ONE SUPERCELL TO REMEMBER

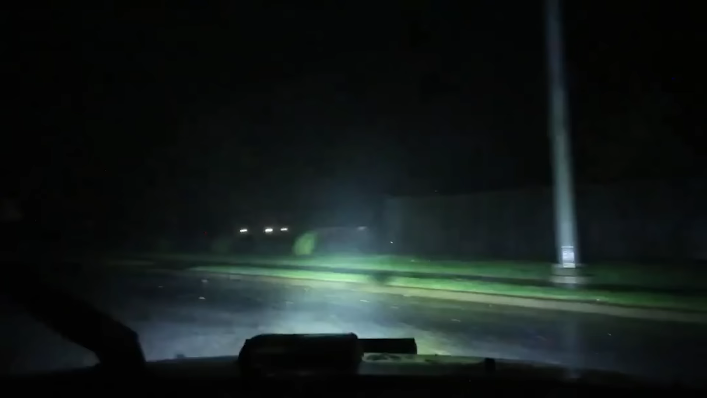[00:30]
You need to be in your safe place right now.
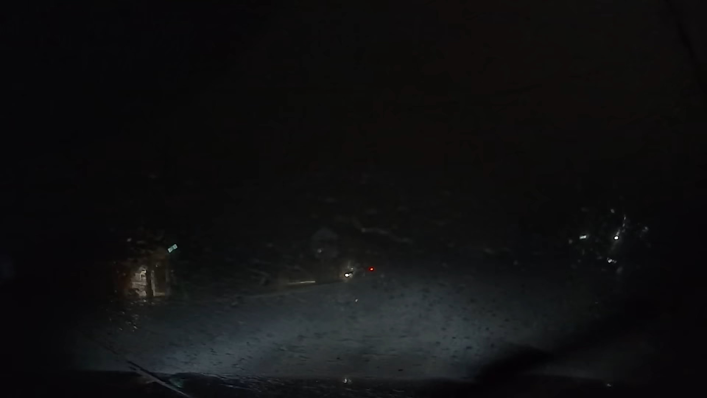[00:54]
I think we've got a tornado that's touching down in Rogers, right in the heart of the city of Rogers. There is a giant rain-wrapped wedge tornado going through Bentonville and Rogers right now.
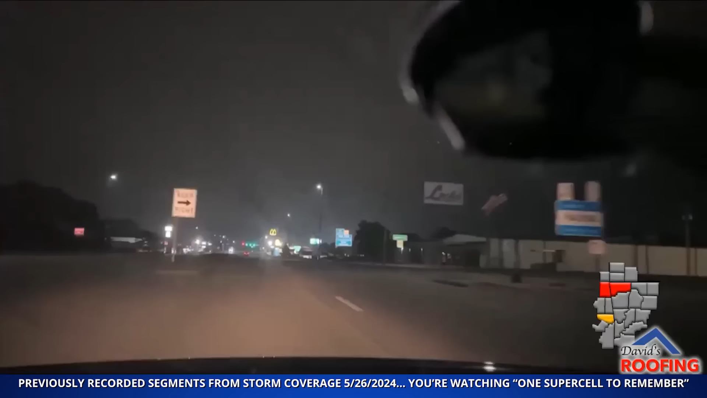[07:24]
I can't tell if the tornado is on the ground where I am right now, but I know that area of rotation up there that's just off to the east of Colker now is very significant. So I think a tornado might be imminent right now. Look at that hook.
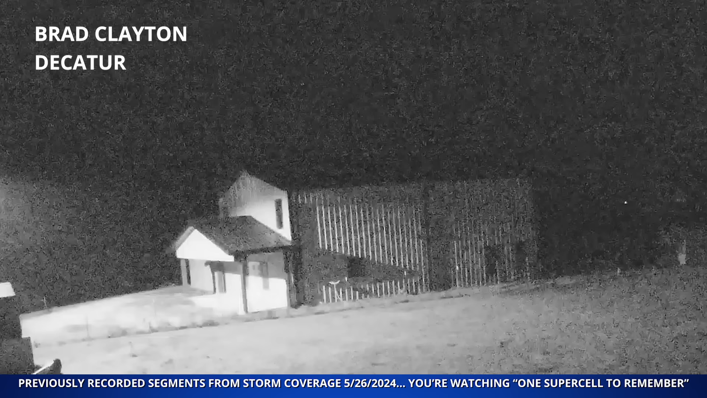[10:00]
Considerable. Oh, wow. This is the tornado right here. I'm going to step up. Oh, there it is. Tornado coming towards Decatur.